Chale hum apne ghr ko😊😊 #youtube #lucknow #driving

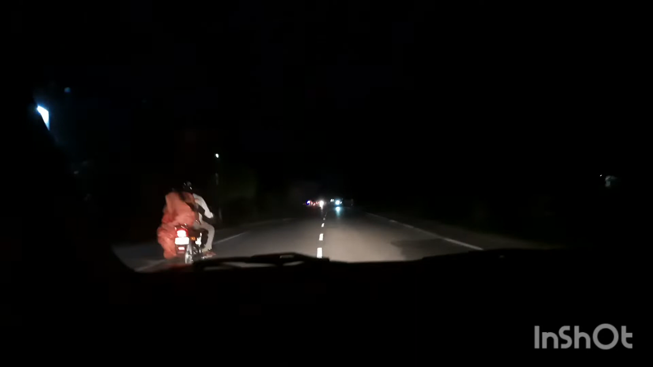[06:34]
यहाँ पर हस्बैंड मुझे कह रहे थे कैमरा रखो नीचे, बट मैंने कहा नहीं नहीं अभी शुरुआत करते हैं,
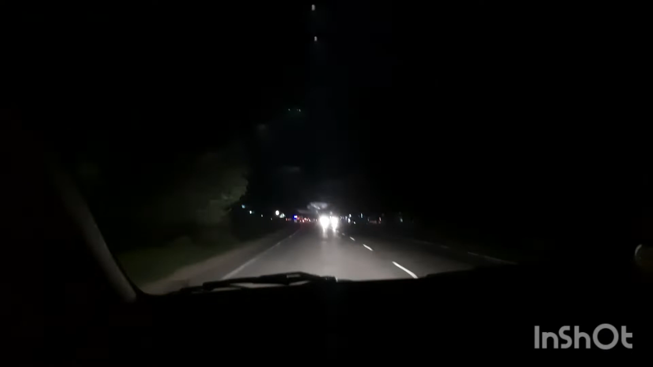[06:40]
थोड़ा थोड़ा सा वो करके होगा, ज़रूर बनेगा मेरे से। सो यस, और फिर देखिए यहाँ पर कितना अंधेरा हो गया था।
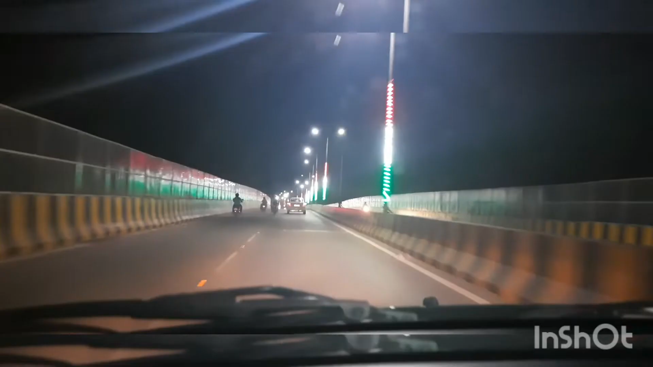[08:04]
और यस, हम लोग आ गए थे इलाहाबाद। इलाहाबाद में आई थिंक ये कौन सा ब्रिज है मुझे याद नहीं है, तो यहाँ पर क्योंकि 15 अगस्त भी आने वाला था, इस वजह से यहाँ पर बहुत अच्छी डेकोरेशन हो रखी थी।
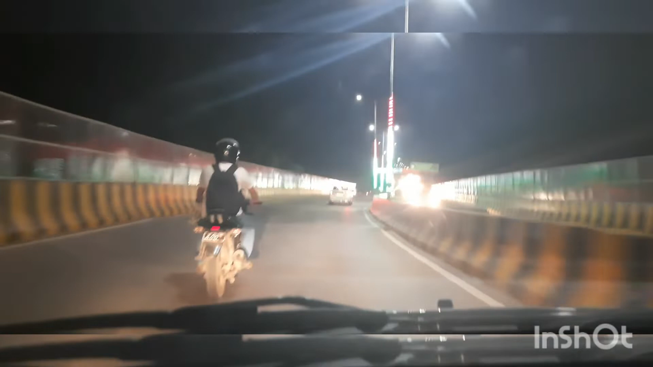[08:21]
ये पिलर्स पर ये लाइट लगा रखे थे पूरे में, और पूरे में ट्राई कलर्स की डेकोरेशन कर रखी थी। सच में बहुत ही ब्यूटीफुली इन्होंने डेकोरेट किया हुआ था। मैं आगे आने वाली वीडियो में आपको प्रॉपर डेकोरेशन भी दिखाऊंगी।